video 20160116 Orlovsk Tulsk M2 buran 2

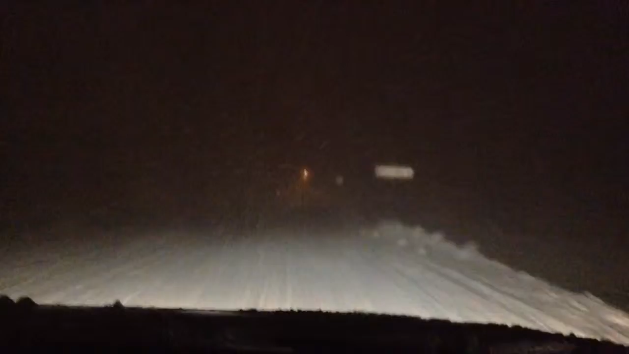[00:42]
Да, нет, нет, это было давно. Не надо вспоминать, что было давно. Так, ты что-то сильно вправо прижался, мне кажется. Нормально. Ну там столб, столб, видишь? Это столбы опять, столбы. Нет, встречка, вот ей, вот встречка, вот левее, видишь, встречка. А это столбы. Нет, я встречку видел. Первый столб, я думал, встречка. Я тебе мог видеть, если она вон там, вон, внизу, что она была. Ну как это, она же снизу. Мне тоже пришли, выставим на сайте.
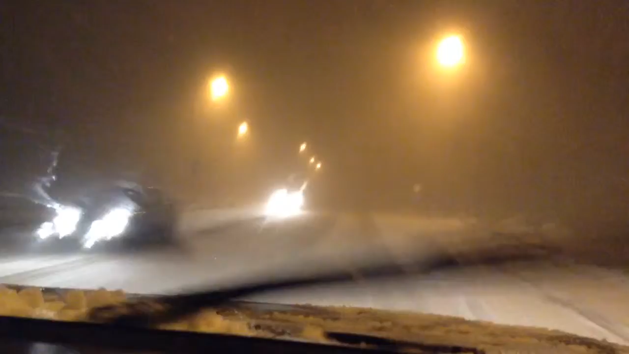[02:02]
Как она, федеральная трасса называется? Да, это федеральная трасса Крым. Не важно. Она на юг идёт. Не факт, что тут все Орловские едут. Вот, но мы едут, нет. В основном в это время, в субботу вечером, в это время в Белгород едут мало. Это вот фуры могут ехать какие-нибудь, ещё что-нибудь. Но фур много. О, это что, кусочек сыпет? Фуры, автобусы, они могут, они же выезжали из Москвы, метели не было. Метель-то началась здесь, и циклон идёт на Москву, правильно?